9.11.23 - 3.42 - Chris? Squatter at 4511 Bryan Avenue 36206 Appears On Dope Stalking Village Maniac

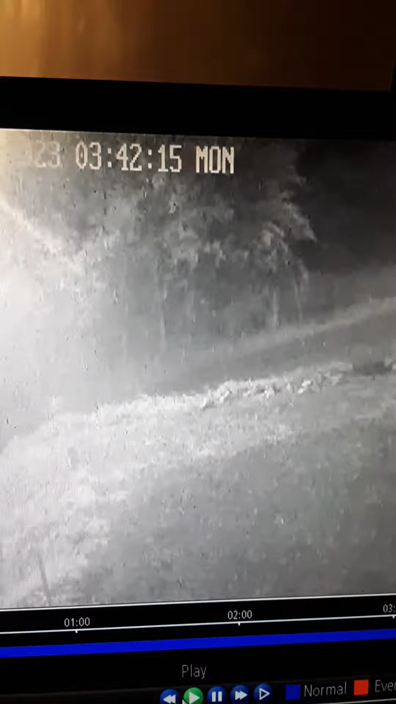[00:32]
So the living room light's been off for, I mean, I've told police and everything, so he's mixing it up.
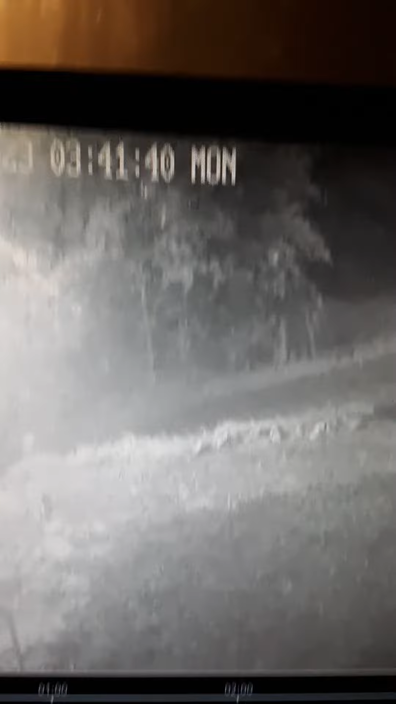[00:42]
But this is some truck that has a house that's moving some of his things out because he's being evicted. The law's been over there several times, they've got a mess going on over there.
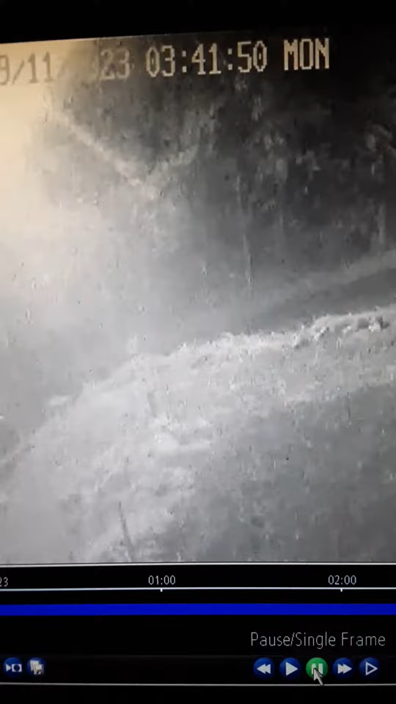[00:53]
So I don't know who this is in this truck, but when I'm getting dressed in my bedroom, this truck comes up the hill.
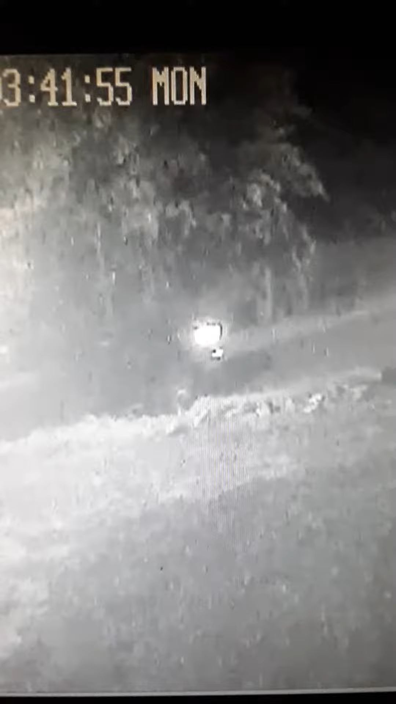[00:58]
It's a black truck.
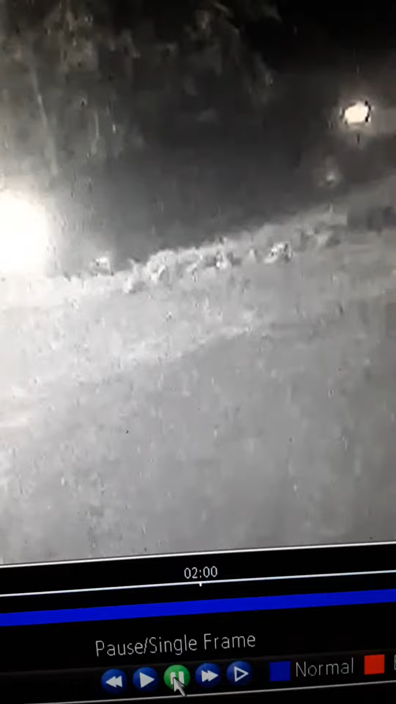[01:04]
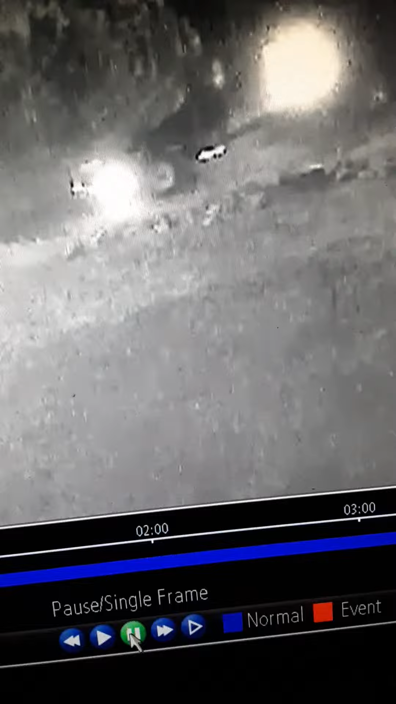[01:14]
With his mess on the back.
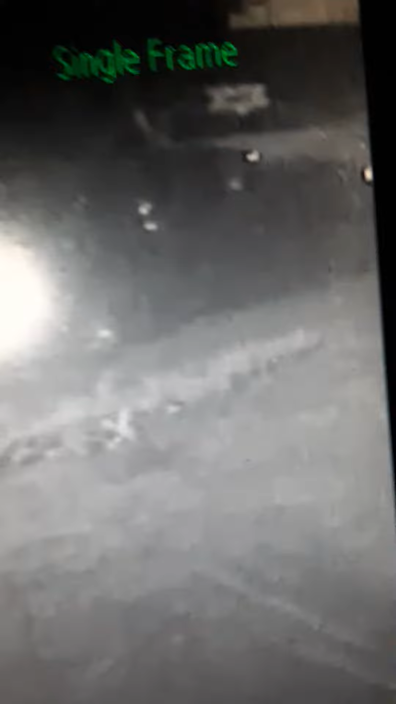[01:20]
It was in his driveway tonight when I left, but earlier I came out to go outside for something